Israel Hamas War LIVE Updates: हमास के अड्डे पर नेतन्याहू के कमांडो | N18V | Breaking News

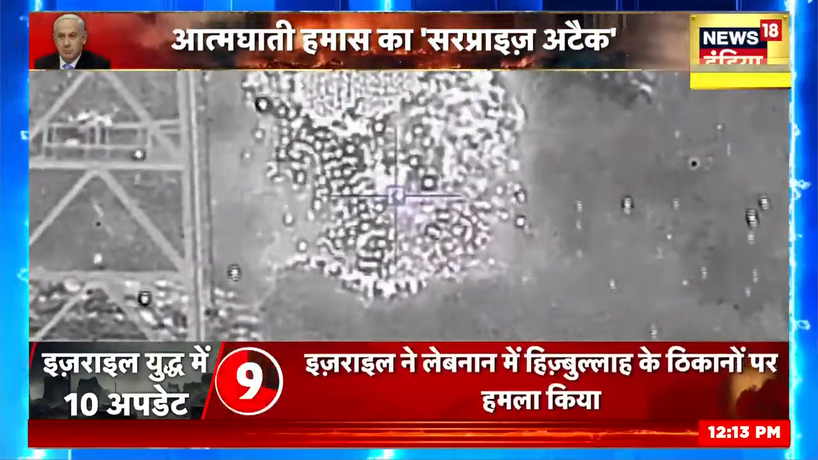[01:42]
किस तरीके से रणीती जो है वो बनाये गई है सटीक निशाना देखकर जापर हिजबुल्ला के आतंग के चिपे को हैं वहाँ पर लगतार ताबर तोड़े हमले किये जा